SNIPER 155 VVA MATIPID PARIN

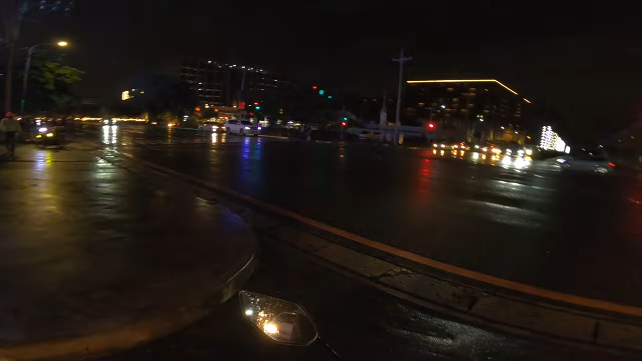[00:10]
Kamusta mga bossing? Buti tigil yung ulan no? Wala tila pero ito basang basa pa rin yung kalsada
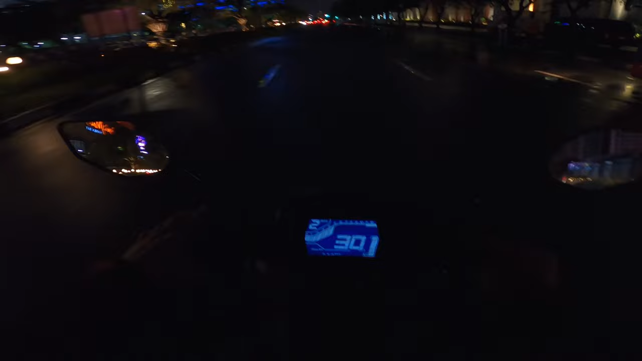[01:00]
Gagalaw naman to habang lumalayo-layo Titignan natin sa video
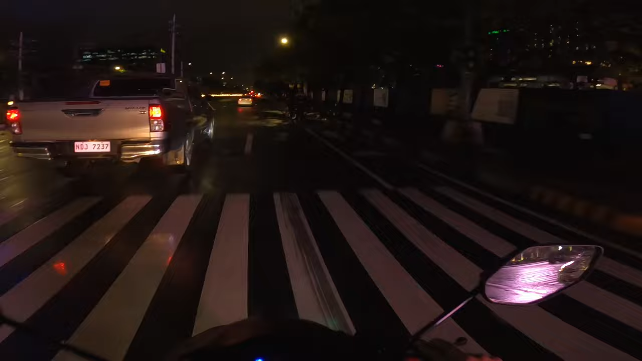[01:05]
Wait lang Bakit mayroon mga Ayun naman ang huli yata dito ngayon Madilim na pero may mga nakaitim pong bantay Ilan kaya ang magiging consumption niya Ngayong 2 years old na siya Anong klaseng driving ba?